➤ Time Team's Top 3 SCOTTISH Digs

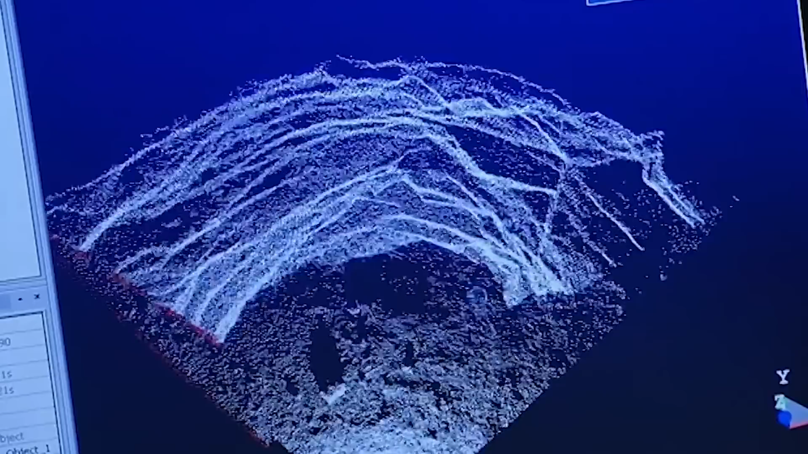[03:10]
The laser scanning will create a high-definition 3D model of the caves, recording them for posterity.
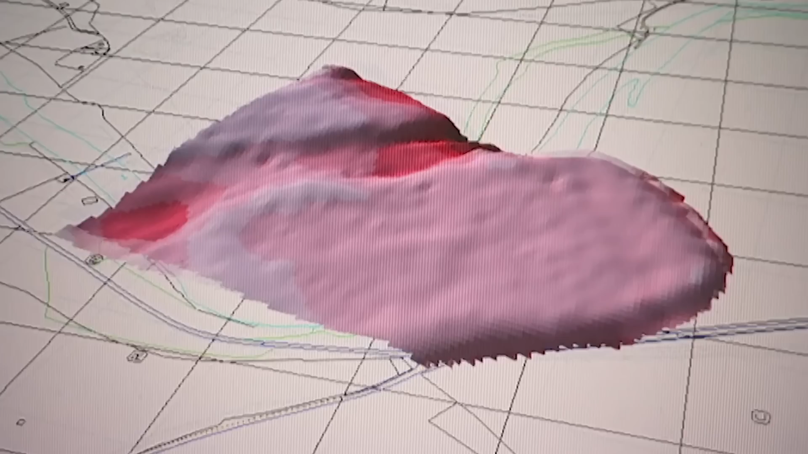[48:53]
and it can now be studied against our 3D model of the site. But most importantly,
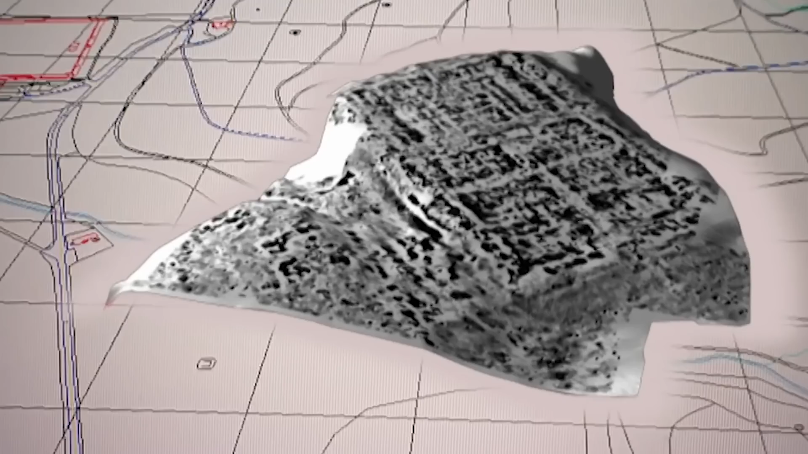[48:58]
what the geophys plot has given us is a much clearer idea about the layout of the 2nd century fort.
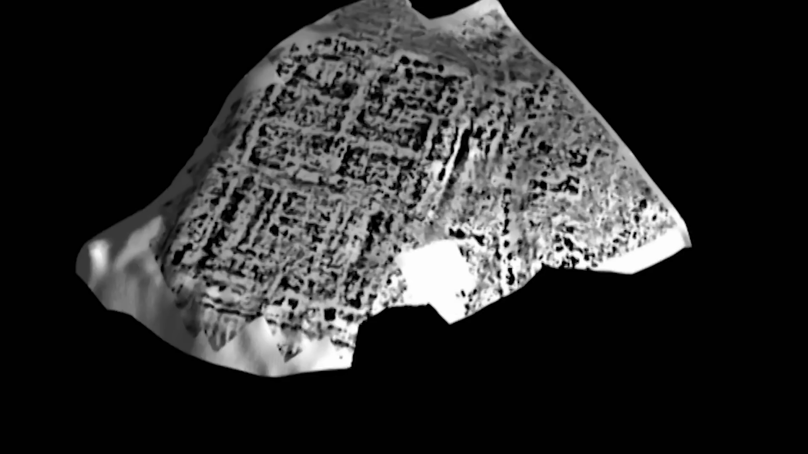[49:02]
We can put on the ramparts and the ditches. Now, we know about those, obviously. Phil's dug the trench right the way through it, so we've got a pretty good idea of that.